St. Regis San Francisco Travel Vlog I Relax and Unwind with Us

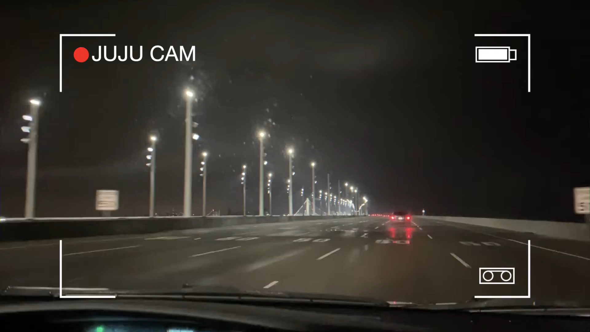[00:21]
Regis in San Francisco. We are about to go over the Bay Bridge right now. This is Juju's first time actually going over one of the Bay Area bridges. Well, I think she's been when she was a little bit younger, but she doesn't remember it. So this is the first time she's going to remember going over one of the bridges in the Bay Area.